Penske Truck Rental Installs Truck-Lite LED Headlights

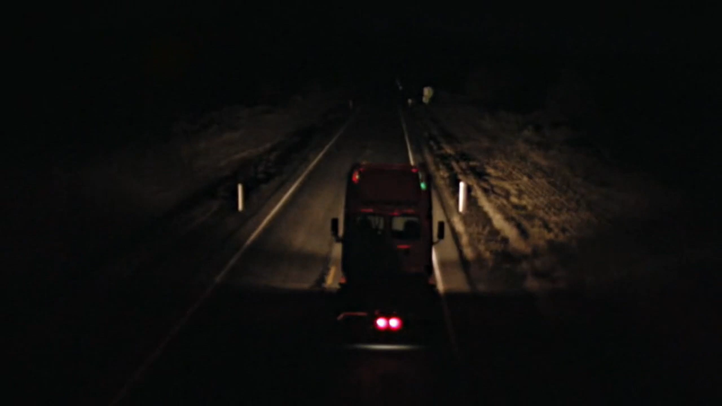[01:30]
Halogen headlamps have been around since the early 1960s and they became the standard in the fast trucking industry in the 1980s, but that was over 30 years ago. It's time for something significantly better in lighting performance. Welcome to your new standard in headlamp performance. A headlamp that applies the latest technology to give you a superior beam pattern.
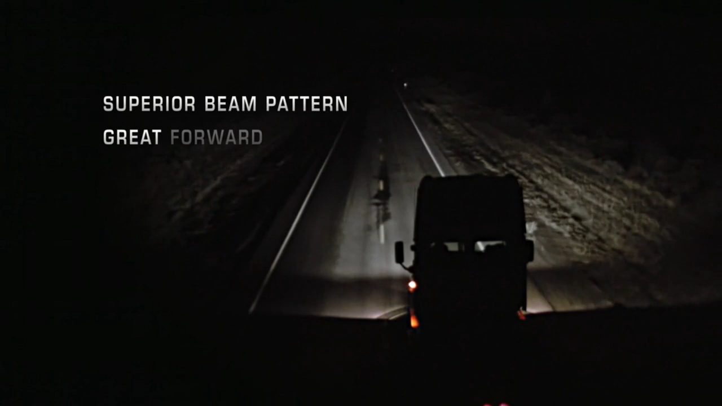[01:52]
A headlamp that combines great forward vision with much better coverage of the roadside. A headlamp that is much longer lasting with significantly lower life cycle cost.
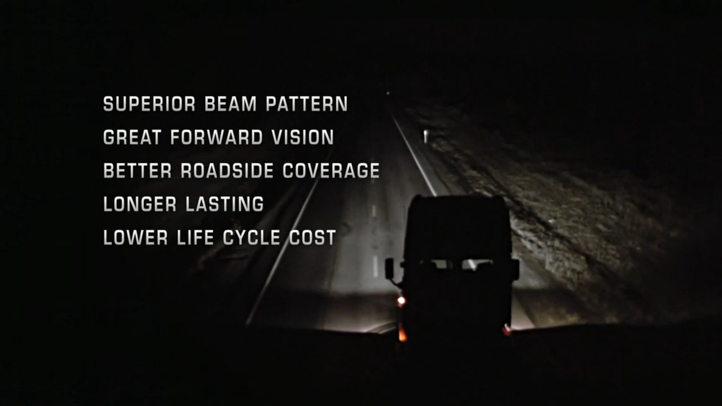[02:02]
A headlamp that will change the way you think about the safety of your drivers and the maintenance cost of your fleet.
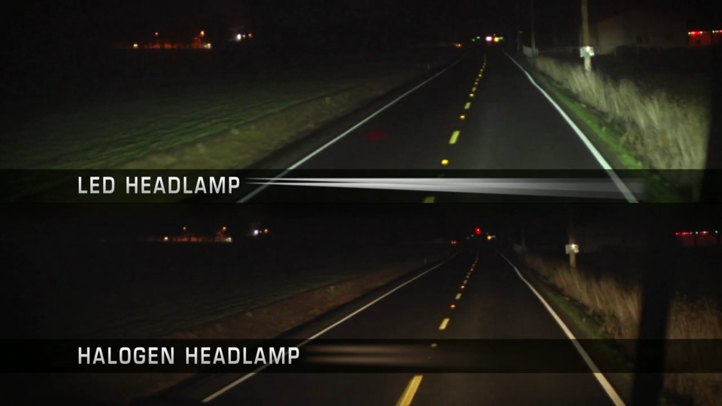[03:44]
Let's start with visibility. This side-by-side comparison works well to show how different the color is in the LED versus the typical halogen lamp.
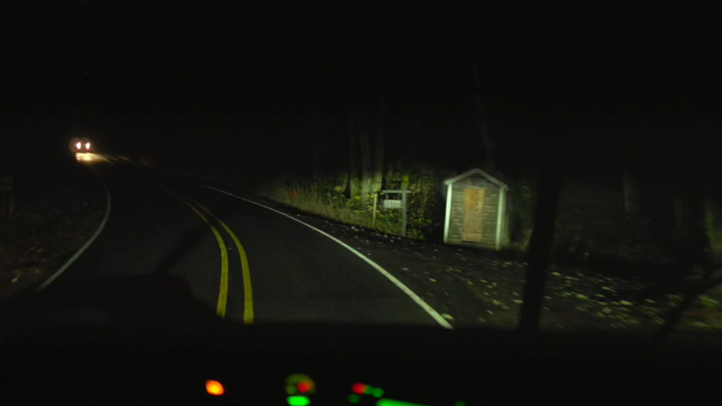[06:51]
We worked hard at getting the light on the road and not in the eyes of the opposing drivers.
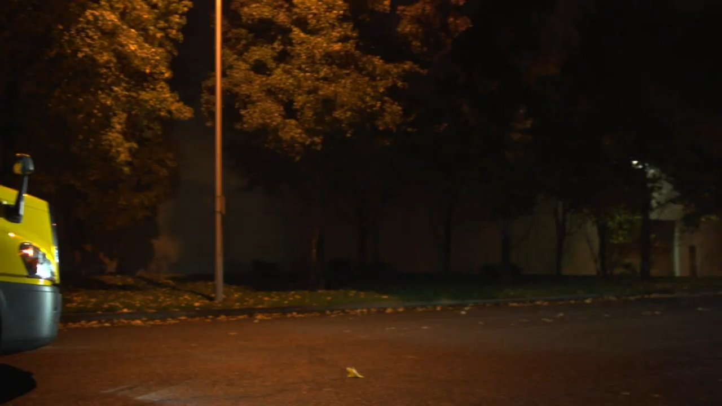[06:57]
That's a pretty big deal especially in a class 8 tractor that tends to have a pretty high lamp placement to begin with.
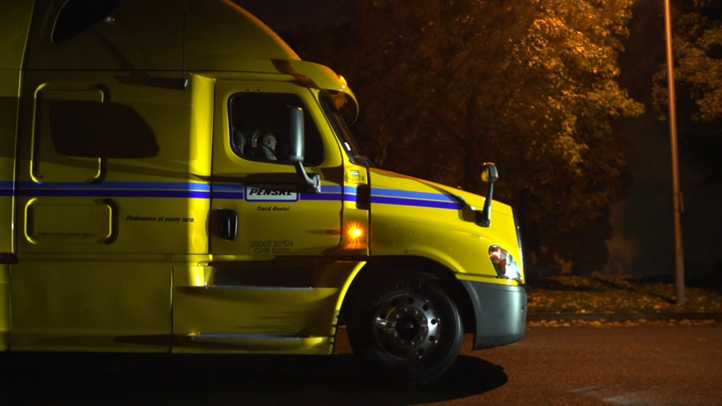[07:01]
We also need to control the horizontal pattern. We know that our test drivers consistently talked about the superior roadside coverage of the LED lamp.
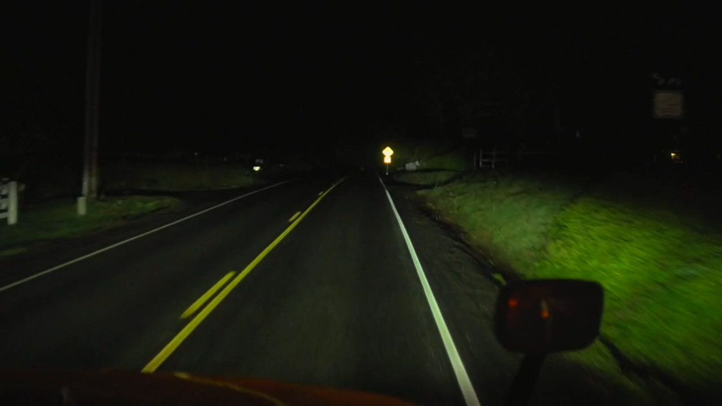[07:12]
That can mean all the difference in seeing potential hazards approaching the roadway at night. Take a look at this comparison of typical halogens in our LED.
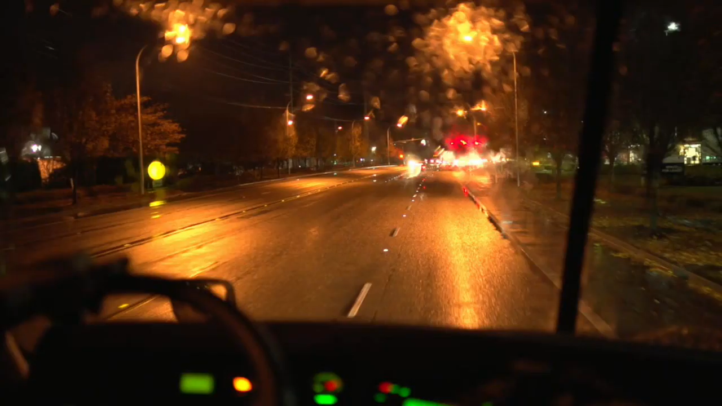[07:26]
And we don't want to forget the importance of light pattern in bad weather. Light disperses in the water particles as you drive through the rain. Get the pattern right and you get more forward visibility. Get it wrong and you have more reflection than clarity. We call that dazzle in the business and dazzle is bad.
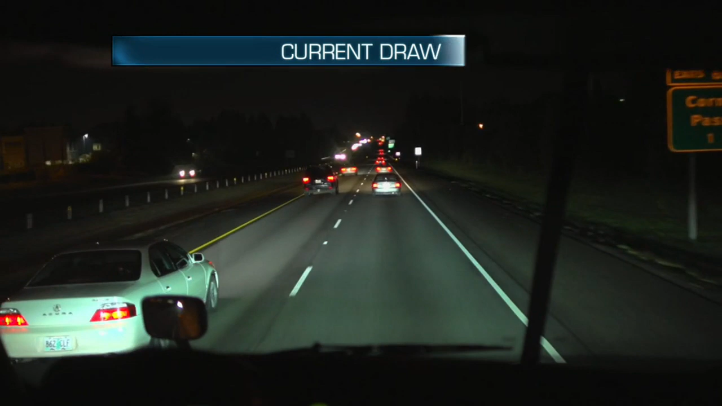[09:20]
LEDs draw up to 50% less current and provide consistent light level within the voltage variation.